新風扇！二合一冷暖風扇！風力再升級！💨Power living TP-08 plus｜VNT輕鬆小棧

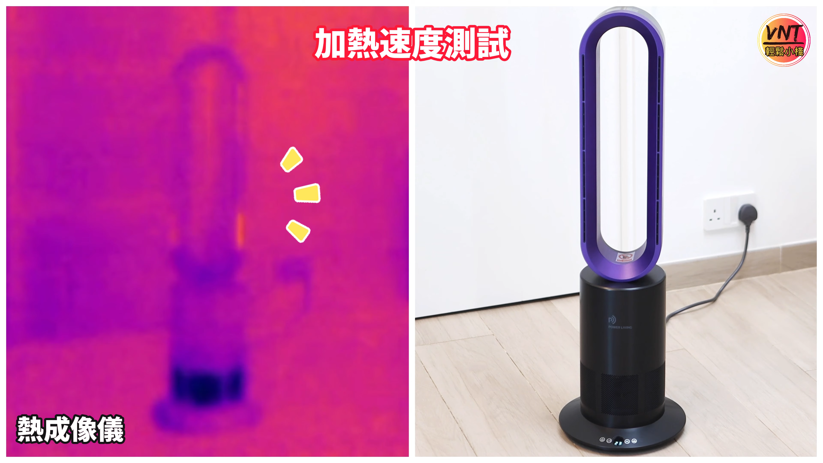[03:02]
可以見到發熱的位置很集中機身其他位置都不會過熱